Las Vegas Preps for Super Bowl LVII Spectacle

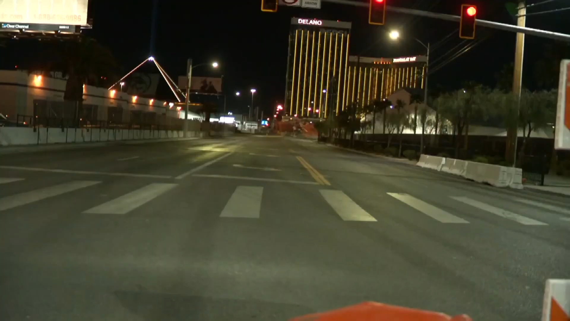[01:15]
The bridge from the Strip and Mandalay Bay to the stadium that thousands of fans cross every Raiders home game is now closed.